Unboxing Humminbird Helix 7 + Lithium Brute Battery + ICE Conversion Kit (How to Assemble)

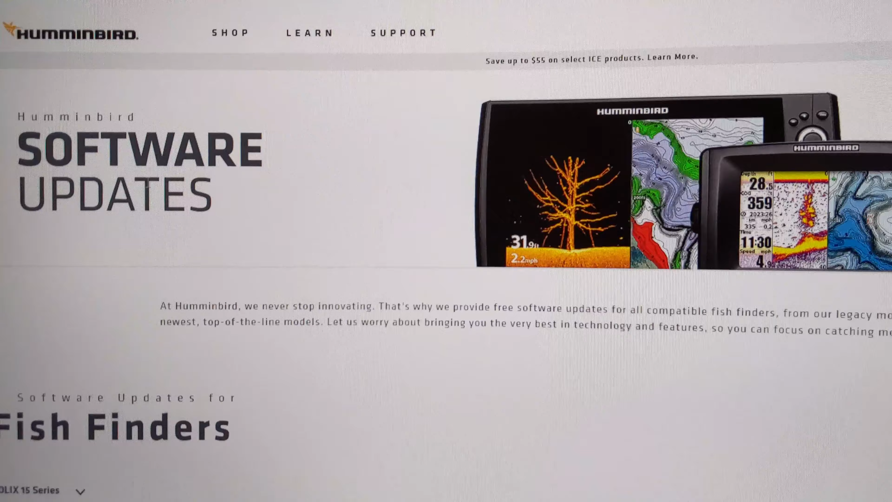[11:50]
you're going to have to search up software updates for Hummingbird devices,
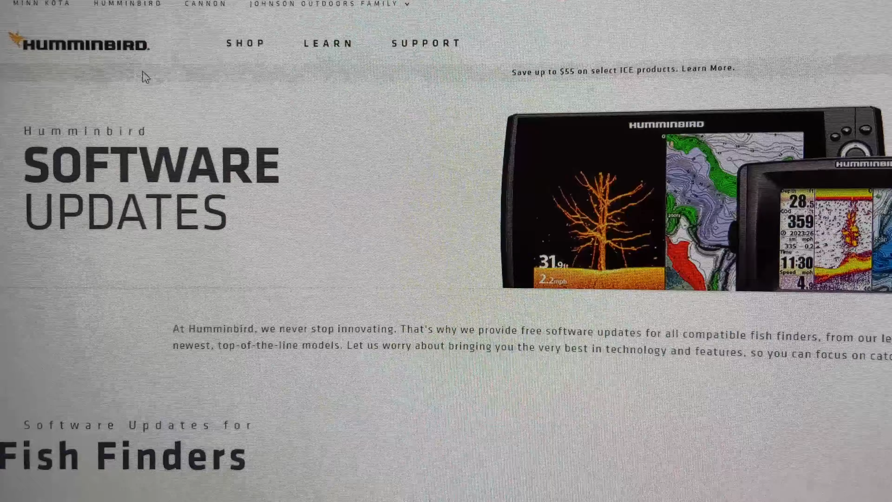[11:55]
and on this page you're going to have to go scroll down, search for your device,